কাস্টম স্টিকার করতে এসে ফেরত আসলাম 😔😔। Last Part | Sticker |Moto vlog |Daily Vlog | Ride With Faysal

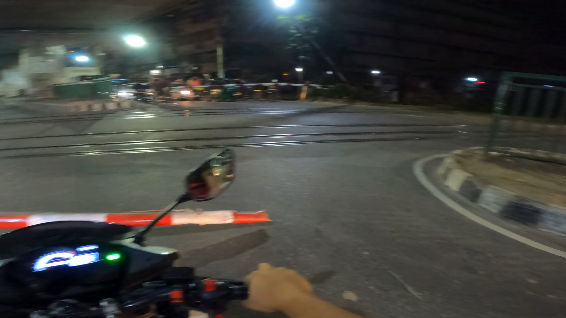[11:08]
ট্রেন যাবে আসতেছে এই যে ট্রেন আসতেছে দেখেন
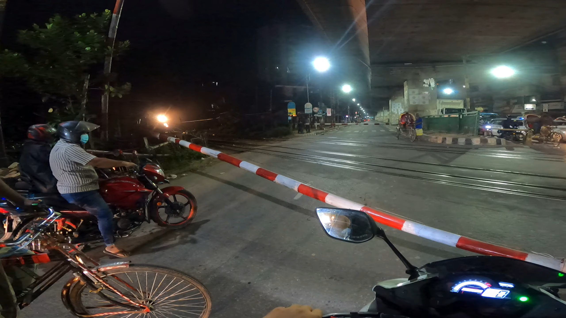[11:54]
ও আরেকটা আসতেছে এই যে এই দেখেন একবার ট্রেন আসছে